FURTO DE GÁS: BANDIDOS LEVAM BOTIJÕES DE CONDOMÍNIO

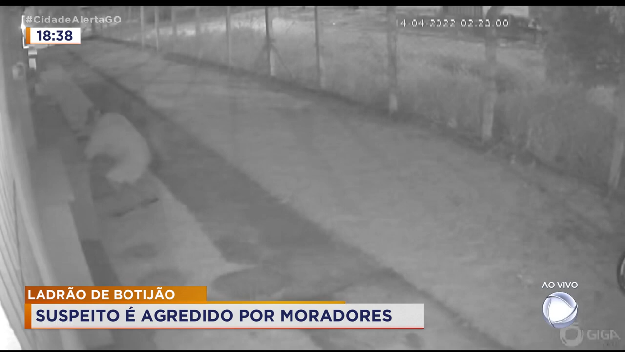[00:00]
Os flagrantes mostram a folga dos ladrões.
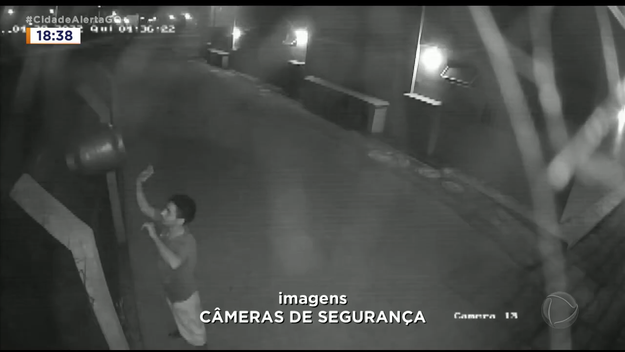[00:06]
E de novo, numa das vezes o malandro até deixa o botijão cair.
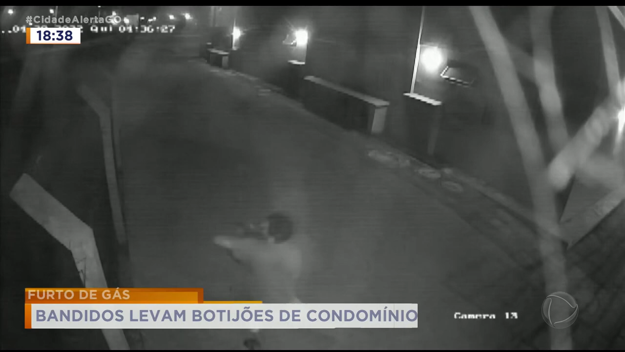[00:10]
Mas não desiste não, furta do mesmo jeito, na cara dura. Estamos no residencial Nelson Mandela.